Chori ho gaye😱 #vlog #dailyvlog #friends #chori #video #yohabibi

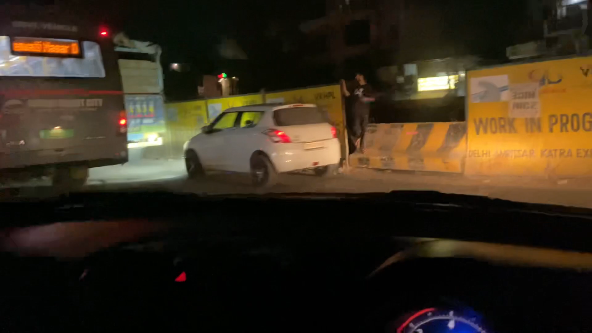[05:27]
कालू कालू यह देख बस आज कल मजा हो गया रात को नो बजे भी बस जाती